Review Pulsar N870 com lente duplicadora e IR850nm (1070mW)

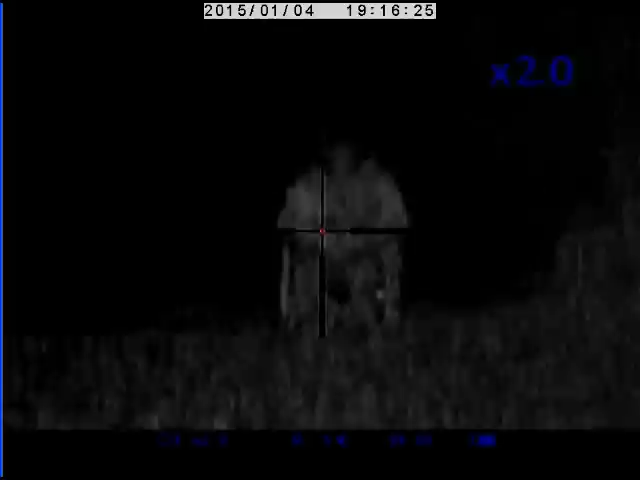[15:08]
Portanto, neste momento estou a vê-lo a 120 metros.
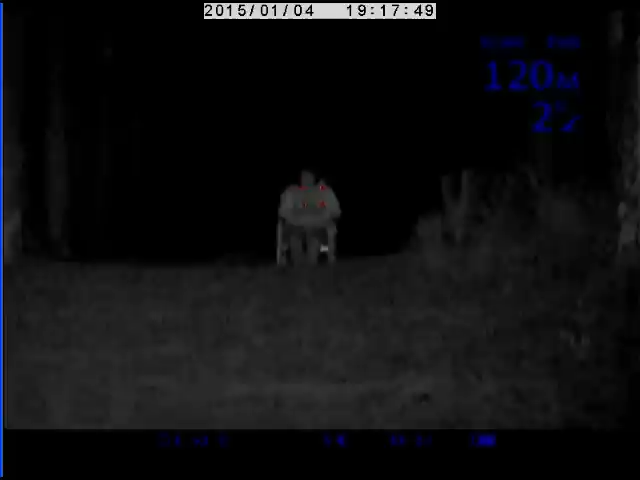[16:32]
Portanto, eu vou tentar pôr aqui um bocadinho mais de luz só para verem o efeito que depois, claro, isto terá que quando estiverem no mato é muito e é que tem que
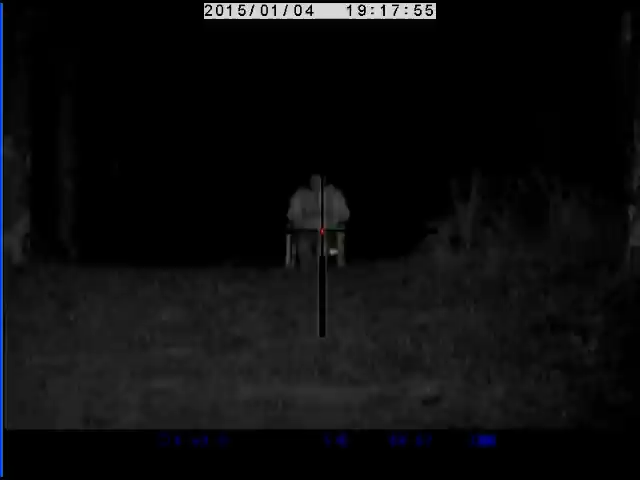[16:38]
afinar para as condições que estão a ter naquele momento.
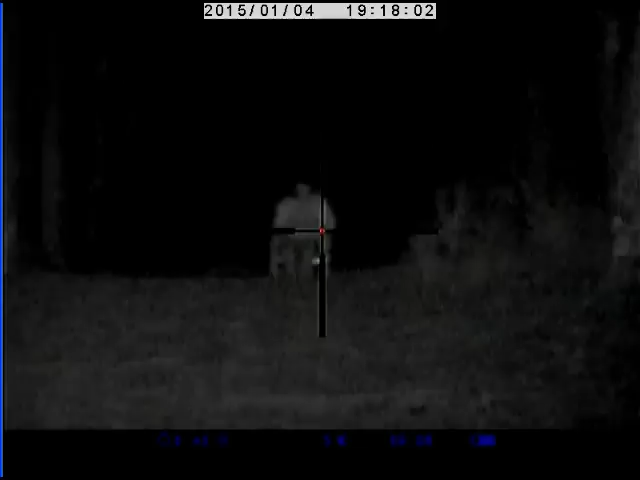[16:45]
Portanto, eu tenho que carregar aqui no centro e vou dar mais luz portanto, com mais luz isto fica assim
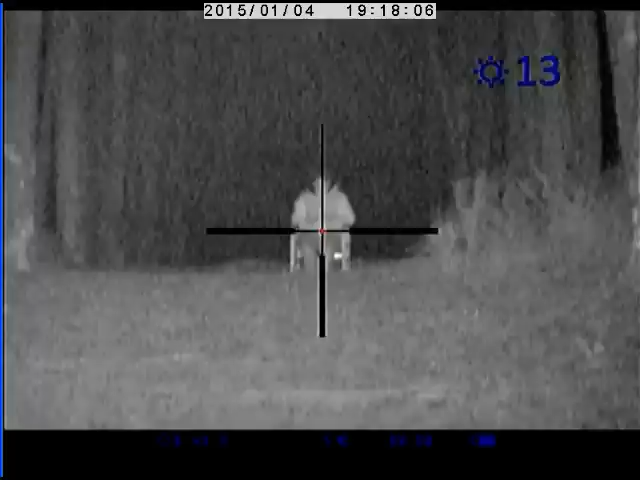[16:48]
e agora vou dar mais contraste portanto, com contraste fica assim.
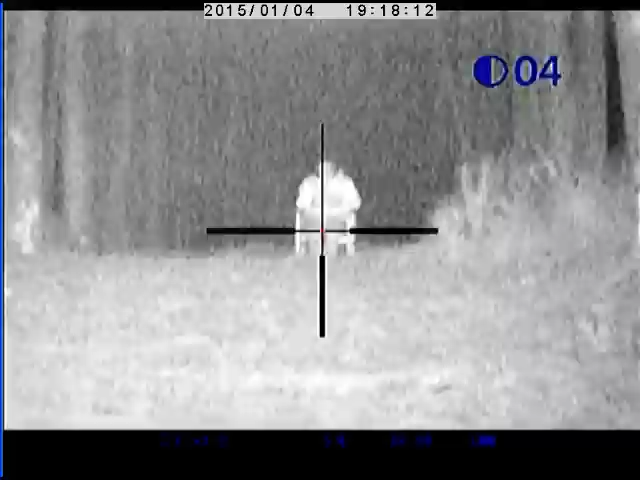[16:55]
Convém, aparece aquele grau mas vê-se muito mais detalhado digamos assim. isto vê-se muito mais detalhado. É uma questão de afinação e uma questão de gosto.
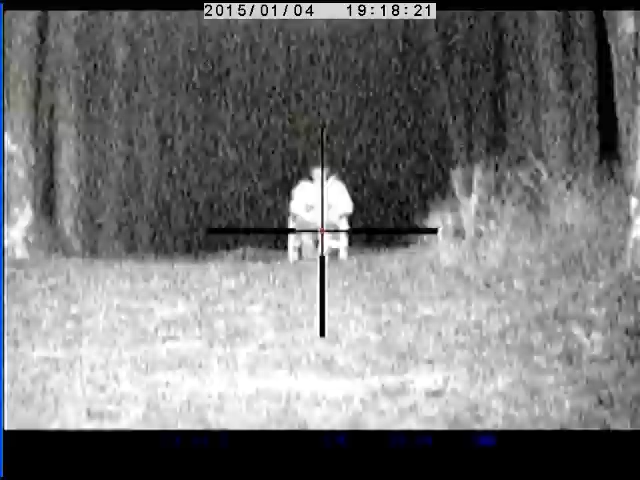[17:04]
Portanto, isto é como o iluminador IR850 com os contrastes e a iluminação um bocado exagerada.
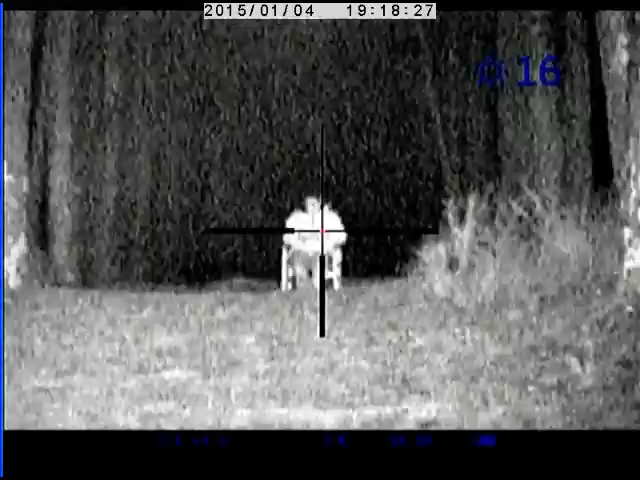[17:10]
Portanto, eu vou passar aqui a luz para 10 e o contraste vou cortá-lo aqui para digamos 5
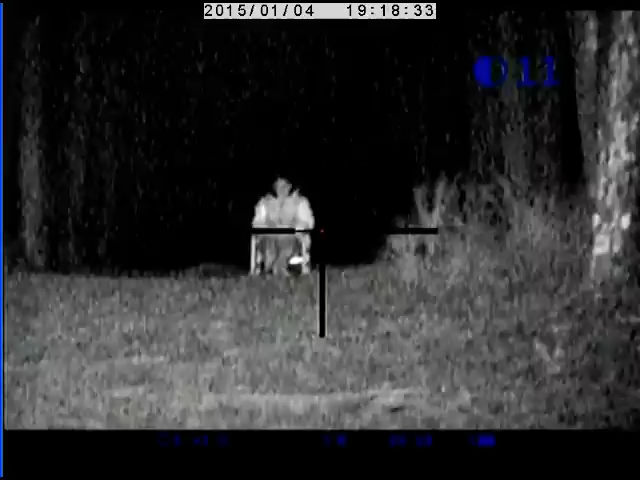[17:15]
5 ou 4 pronto, é isto que se vê.
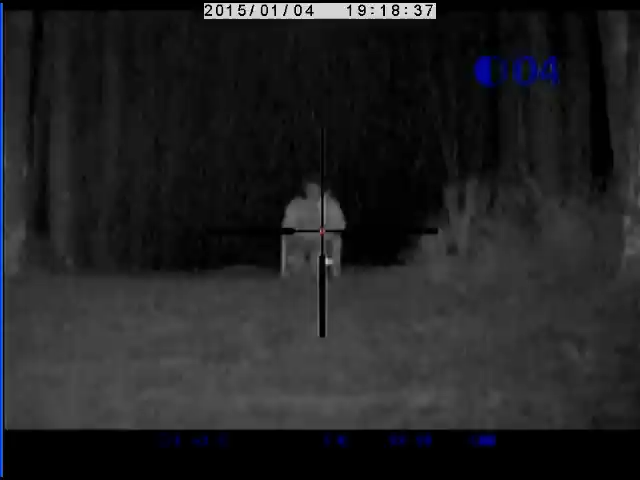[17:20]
Vou tentar afinar melhor não se consegue melhor que isto.
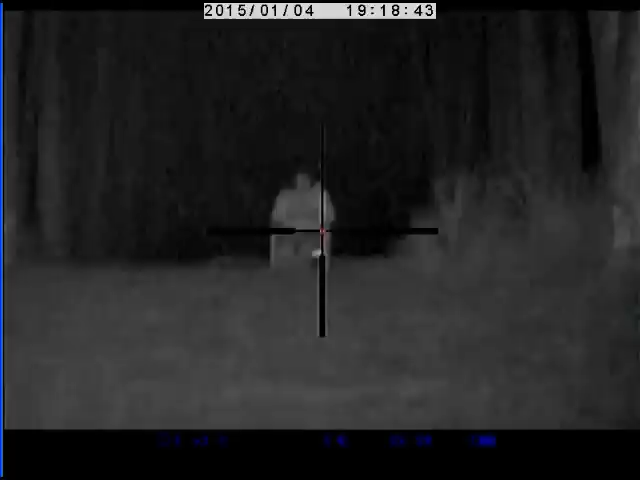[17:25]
Ok? Isto é o que se vê a 120 metros com esta nova novíssima
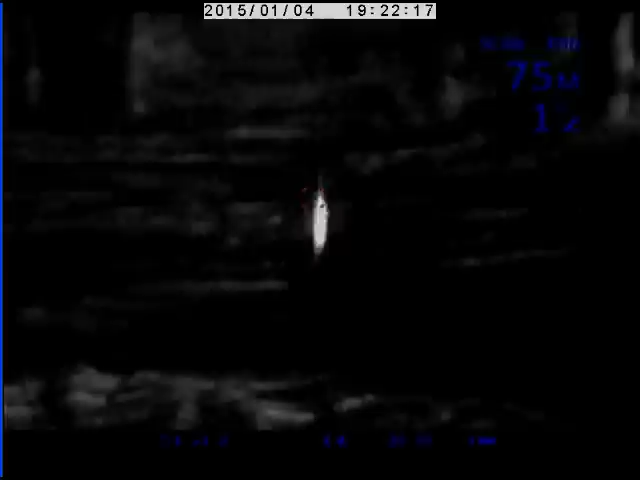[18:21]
agora vou passar a ver o iluminador on-board portanto, primeira posição
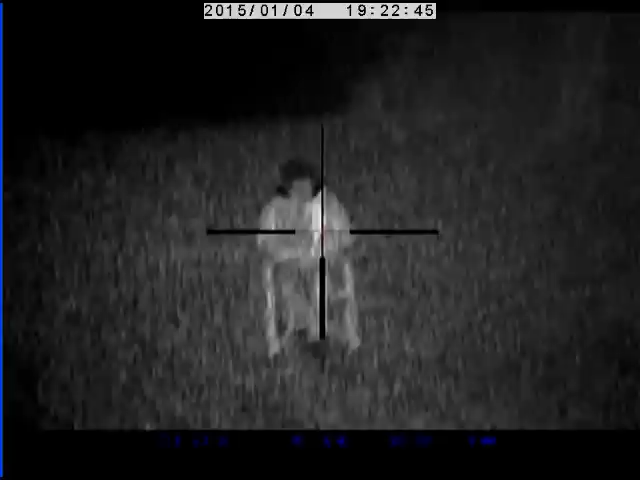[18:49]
para verem que isto dá perfeitamente para atirar não há dúvida nenhuma que dá não dá para fazer filmes espetaculares mas dá perfeitamente para atirar portanto, eu vou aqui
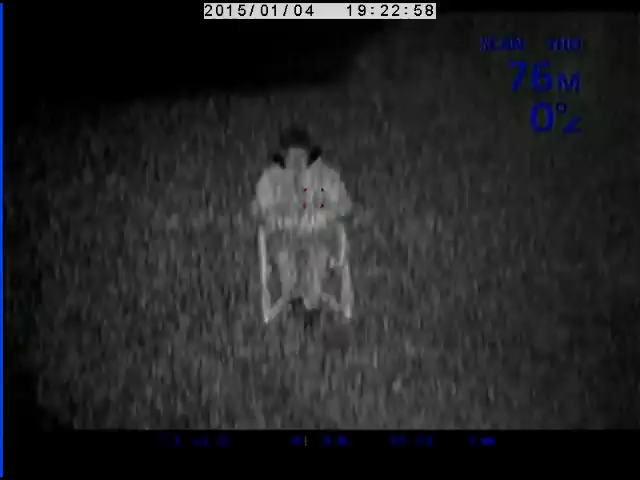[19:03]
portanto, como fiz nas outras distâncias pôr isto também com o máximo de aumentos portanto, isto vai ficar se calhar já um disparate mas vão ficar com uma ideia de como é que isto fica com o
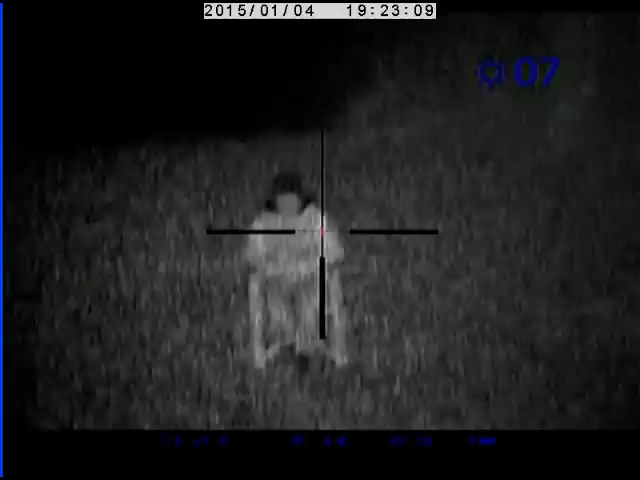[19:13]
aumento óptico que tem e mais o aumento analógico portanto, eu vou aumentar portanto,
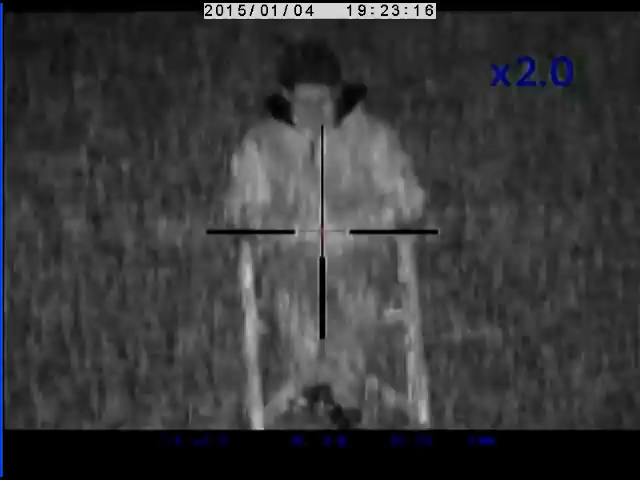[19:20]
isto é o que se consegue é o que se consegue a 75 metros com o máximo de aumentos portanto,
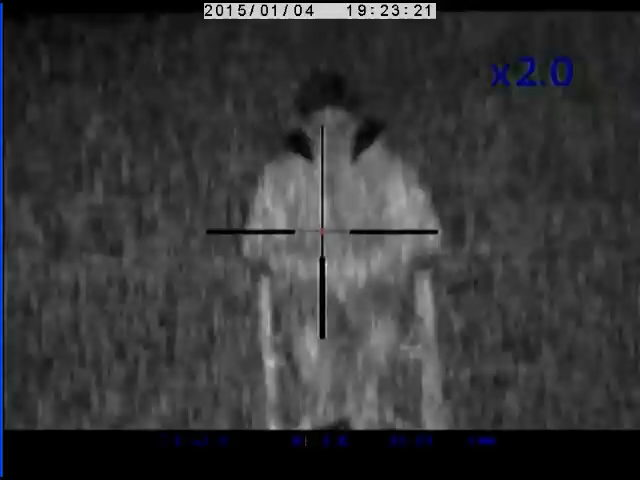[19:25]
isto aqui não há dúvida nenhuma que quem não consegue ver bem um porco nunca mais consegue portanto,
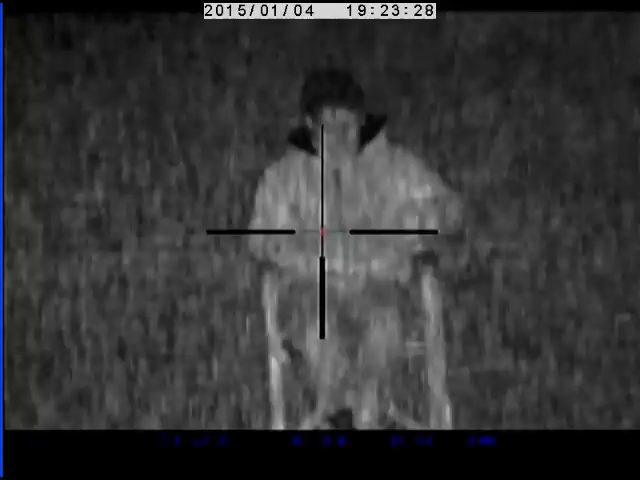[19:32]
eu vou agora retirar o iluminador on board portanto e vou passar
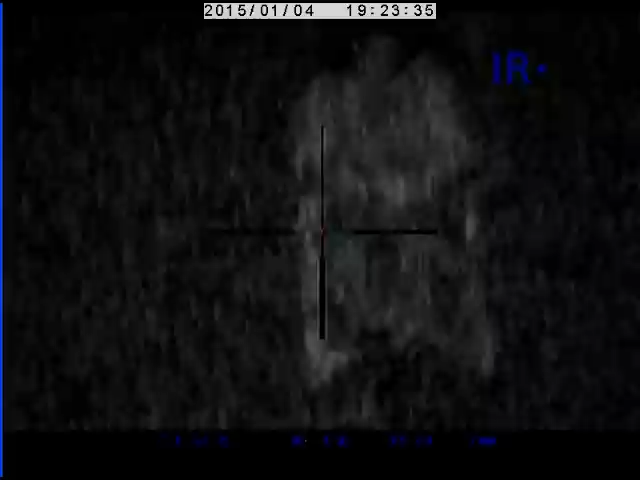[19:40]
a ligar como fiz há bocado o iluminador o IR850 portanto,
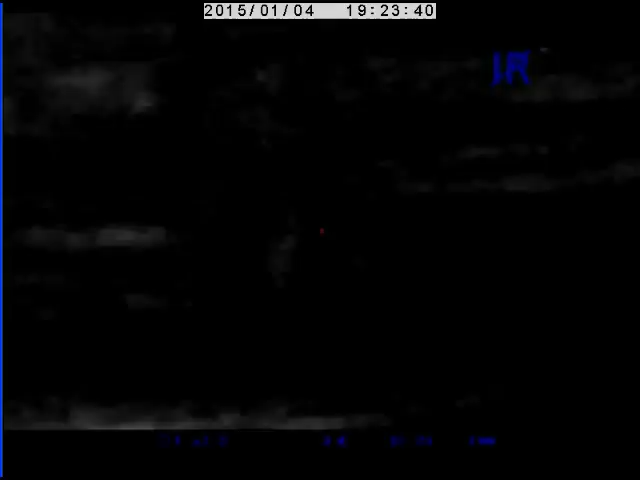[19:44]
está ligado o IR850 portanto, isto está com o máximo de aumentos vou tentar aqui
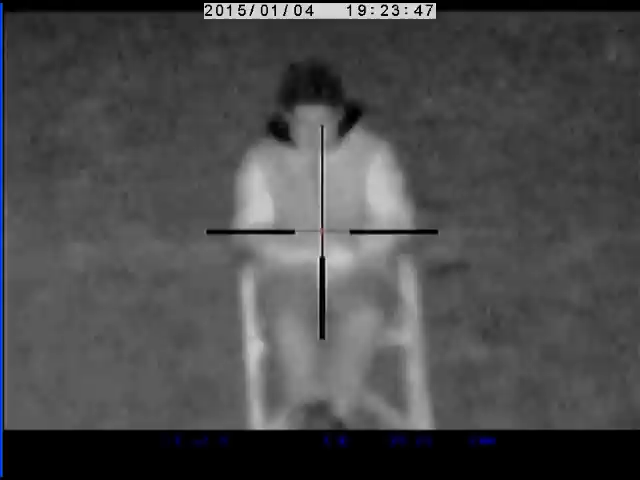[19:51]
ficar o melhor possível no máximo de aumentos como vêem perde um bocadinho o detalhe mas, pronto,
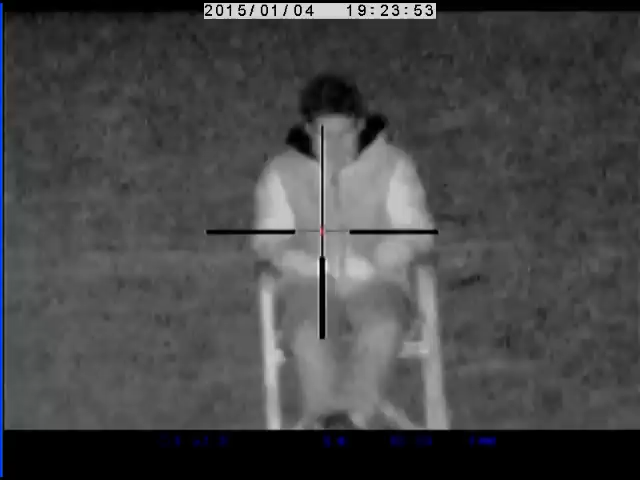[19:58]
dá perfeitamente para distinguir um porco de uma porca aqui não há desculpas não é?
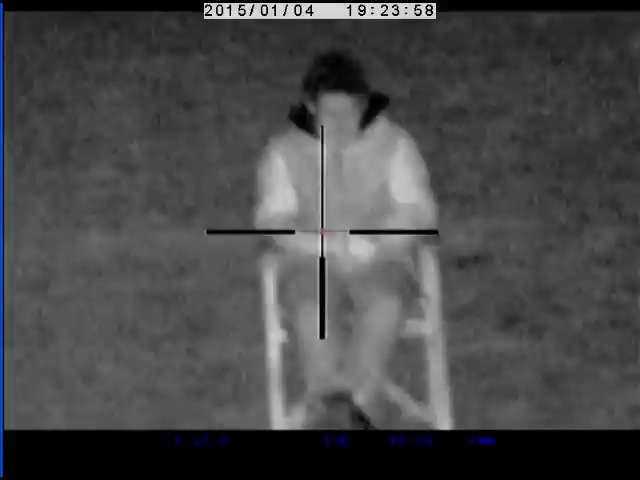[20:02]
portanto, com esta visibilidade com este aumento não há desculpas para se errar e atirar uma porca de qualquer maneira agora vou retirar os aumentos digitais portanto, para ficar com melhor qualidade portanto, perde-se um bocadinho o aumento mas, como vêem a qualidade a qualidade melhora muito porque neste momento só temos aumentos ópticos digamos assim portanto, a 75 metros portanto,